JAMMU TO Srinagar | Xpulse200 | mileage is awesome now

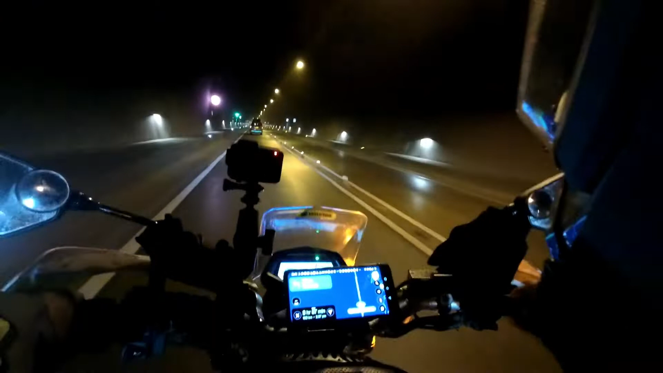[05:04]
इतना लंबा है यार, ये देखा नहीं मैंने कितना लंबा होगा। 7981 बहुत लंबा है, बहुत बहुत बहुत ही लंबा। पूरा डुंगरा के वो चीर के चले जाएंगे ऐसा लग रहा है मेरे को। भाई साहब अभी तो अपन आधे में पहुंचे हैं, मैप में देखो 4-5 किलोमीटर का होगा, अभी भी बाकी है।